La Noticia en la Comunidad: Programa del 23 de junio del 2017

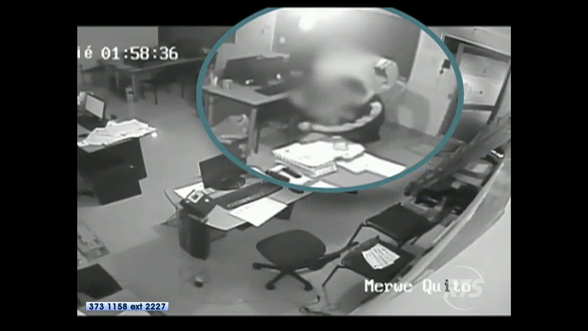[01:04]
Los sujetos desviaron la cámara externa para evitar ser captados cuando entran al lugar. Sin embargo, la cámara del interior de la oficina registró todo el accionar de los supuestos antisociales.